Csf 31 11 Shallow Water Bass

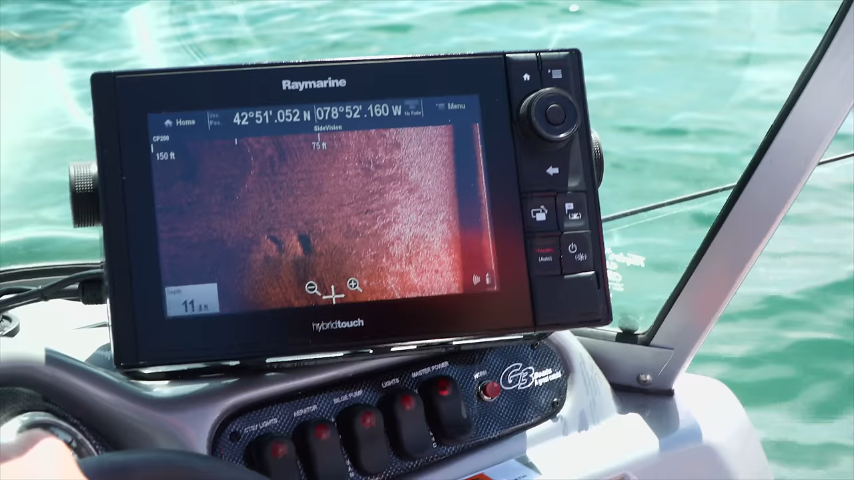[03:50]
One feature that I really rely on, that I love with this Raymarine unit, is the side vision. It's one of the features.
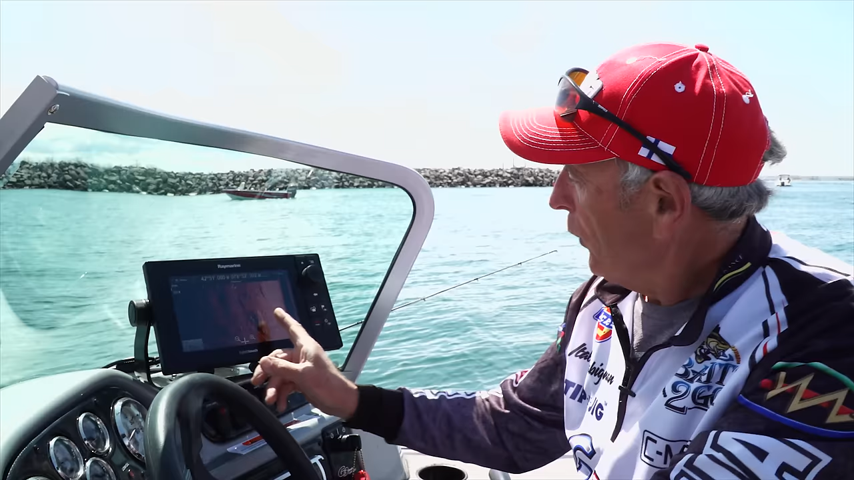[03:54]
Now, what we're looking here on this screen, it looks a little bit different than when you have it in the fish finder mode or the down vision.
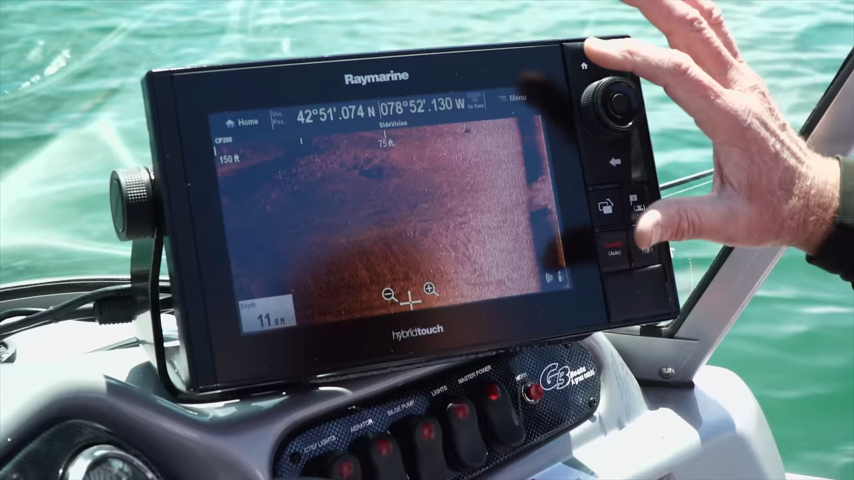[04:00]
We're actually shooting 150 feet to the left side of the boat. So you can see that all this dark area here, this is rock structure.
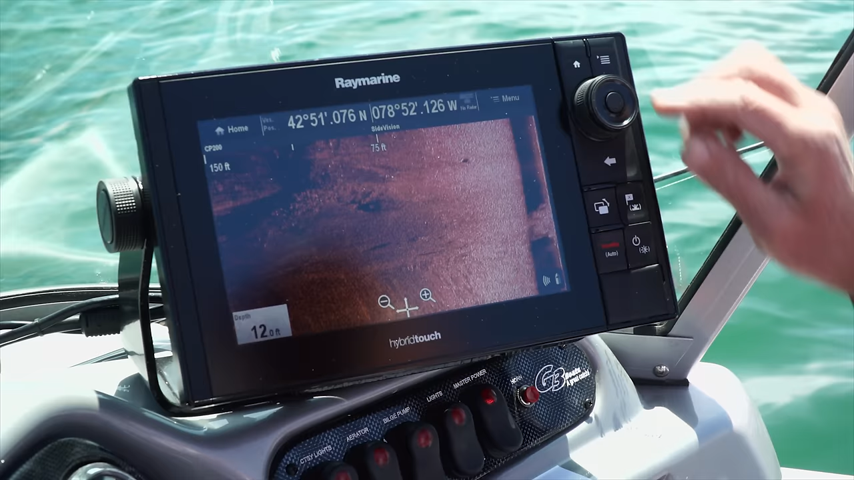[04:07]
And you wouldn't know it unless you went right over it with your motor.
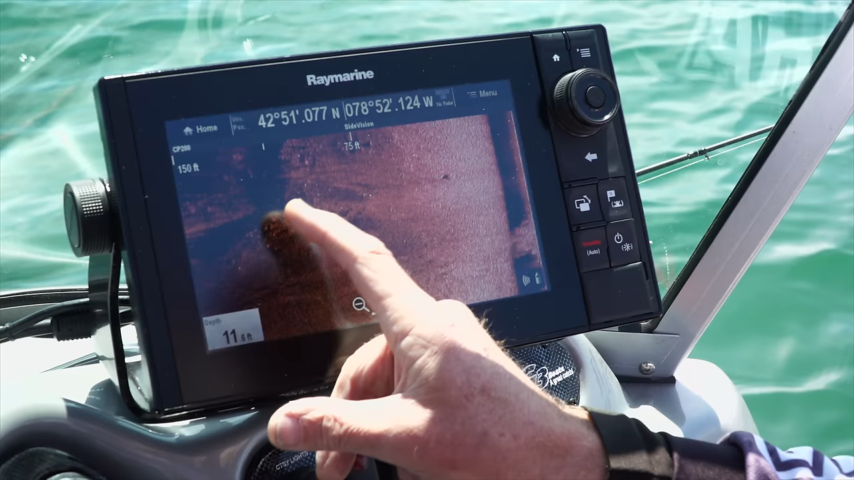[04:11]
On screen: depth 11 ft
So I can actually find that structure and I can mark it by touching it with my hand or my finger and I've got the waypoint there.
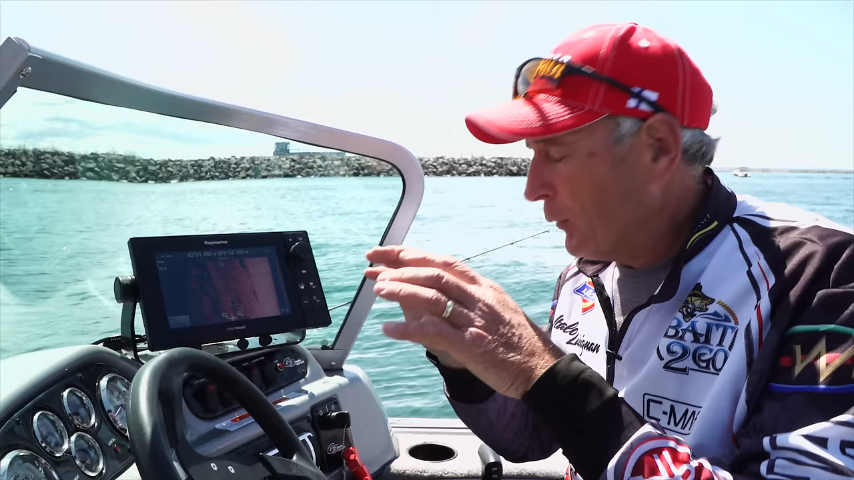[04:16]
Then I can go over to it and fish it effectively.
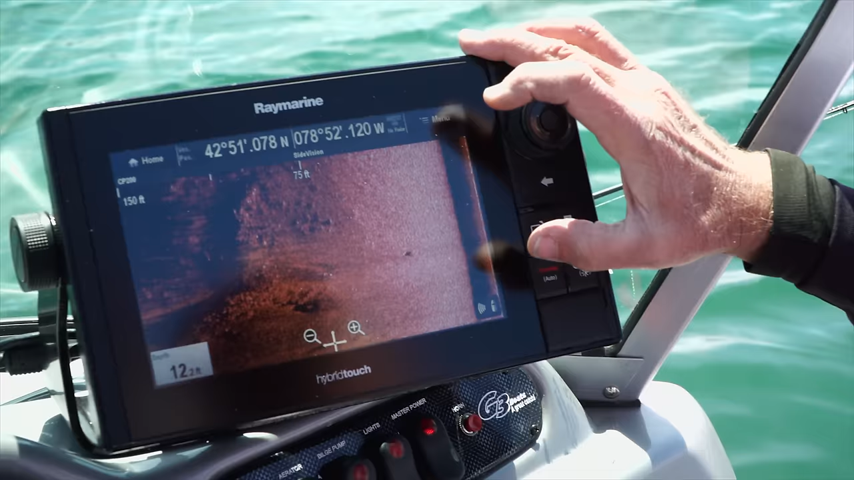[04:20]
If I go to the menu settings and I go into view, you'll see that I can set it so I can see both the right and left hand
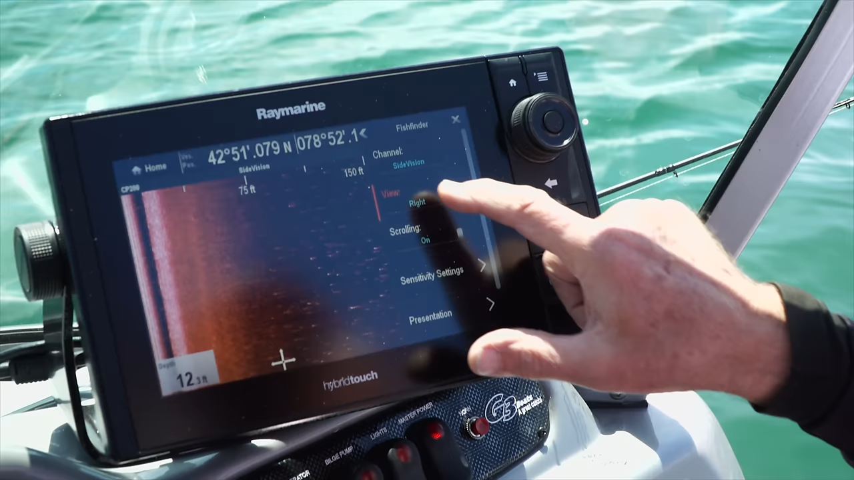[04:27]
side of the boat or I can just look at the right.
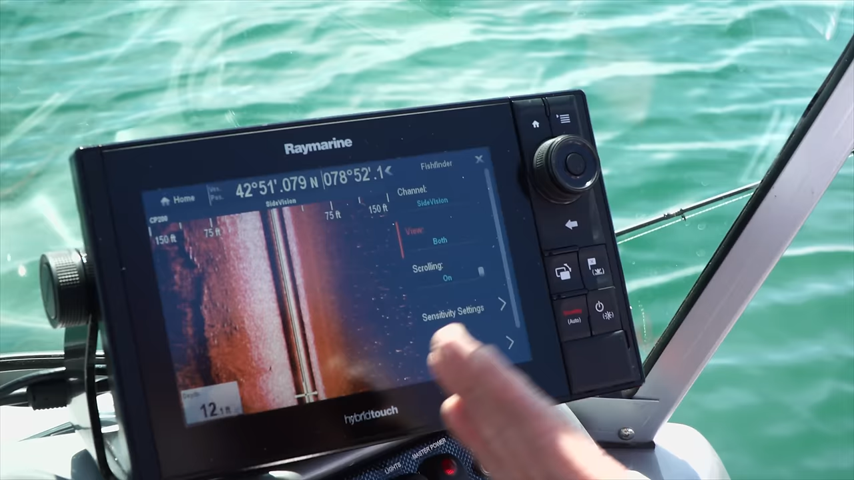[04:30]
On screen: depth 12 ft
But in my case, I'm interested in the left because I know that's where probably most of the structure is.
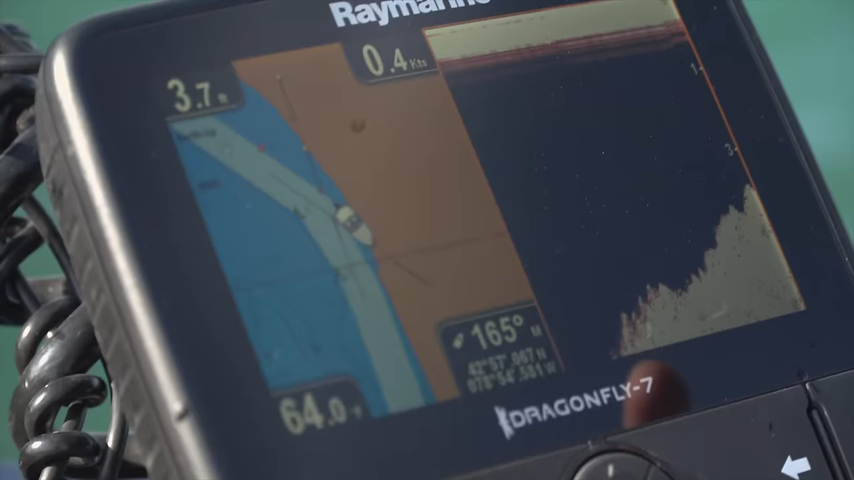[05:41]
On screen: speed 0.4 kn
See what I'm talking about here?
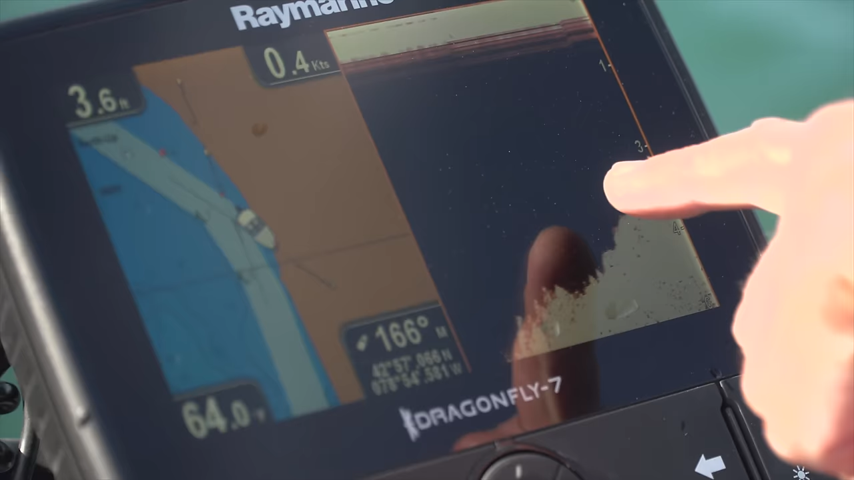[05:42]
On screen: speed 0.4 kn
I'm in six feet of water. You can see the depth right here.
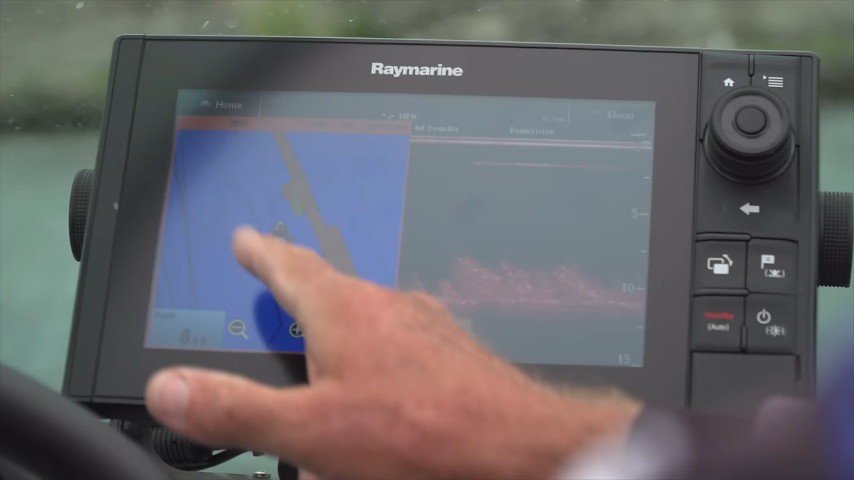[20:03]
You can see here that it's showing six, seven foot depth and then the really shallow stuff close to the shore.
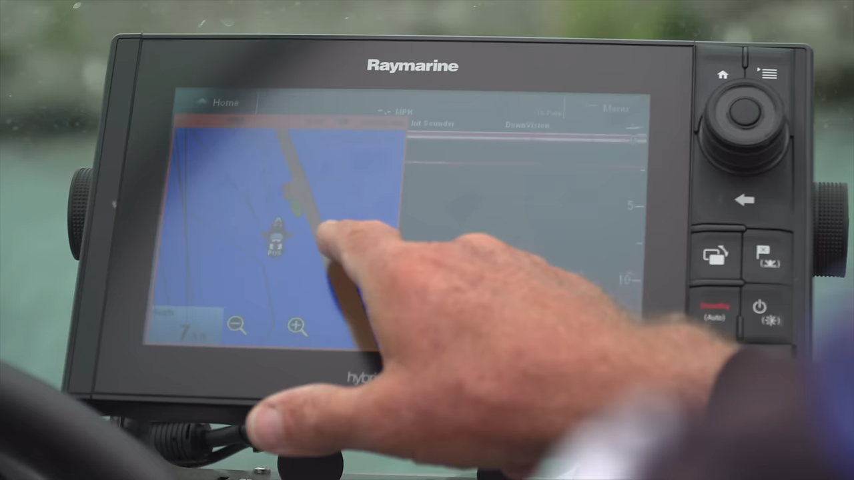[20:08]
So I want to be able to cast to that shallow stuff and then bring it up here.
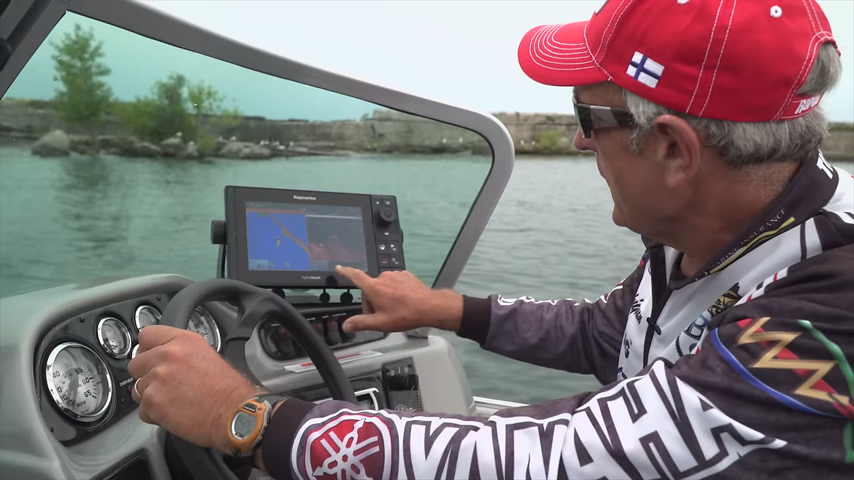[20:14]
But if you look on the right where I actually have the sonar screen.
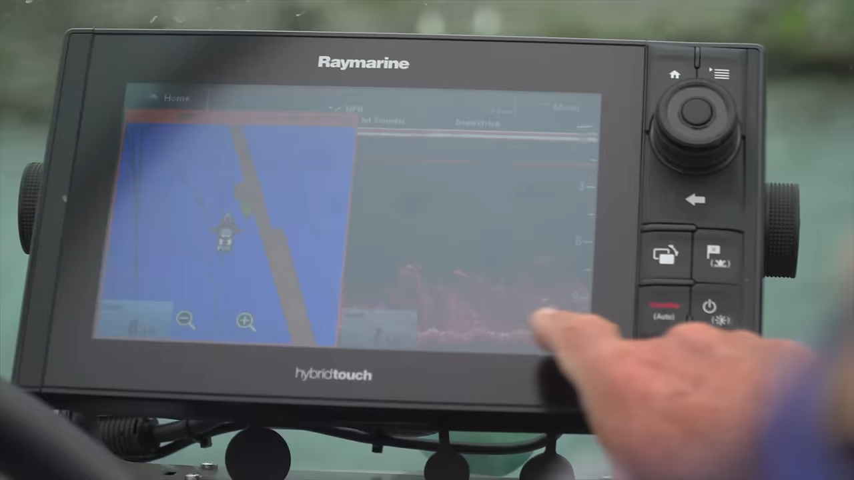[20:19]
This is the down vision. You can see that there's, here's the bottom.
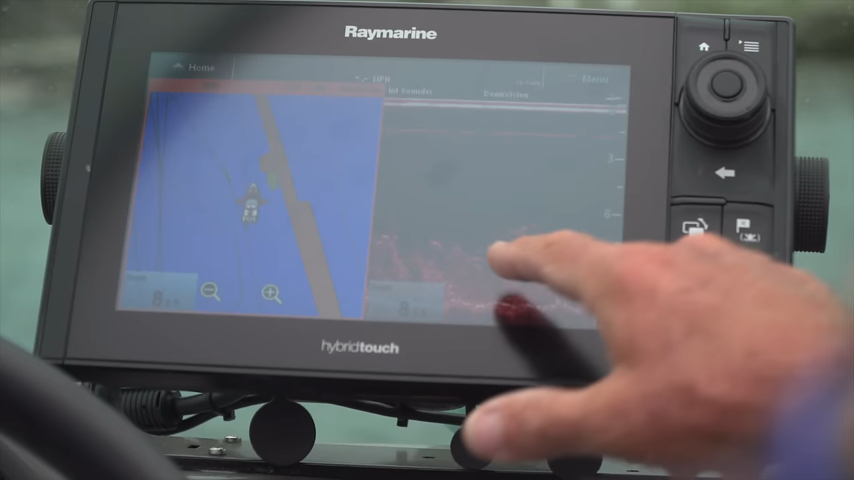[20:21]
Right along the bottom here but look at the vegetation. It comes up to about six feet.
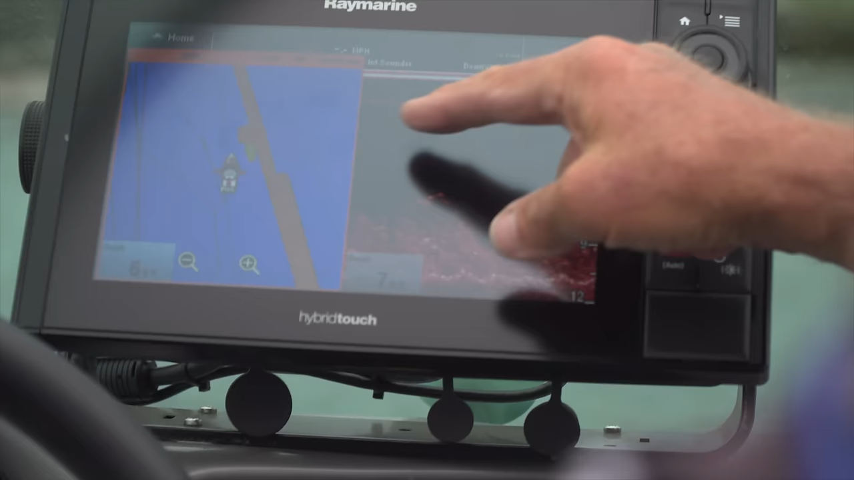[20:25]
So I'm slowly going to be inching my way in. Now it's eight feet.